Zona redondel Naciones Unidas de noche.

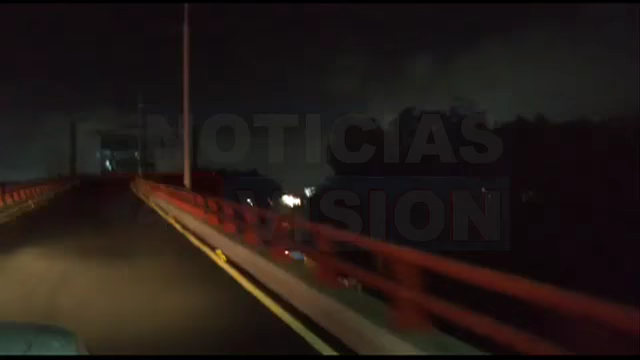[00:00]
Hicimos un recorrido en el Redondel Naciones Unidas y como observan, las lámparas permanecen apagadas tanto en el puente como en las aceras.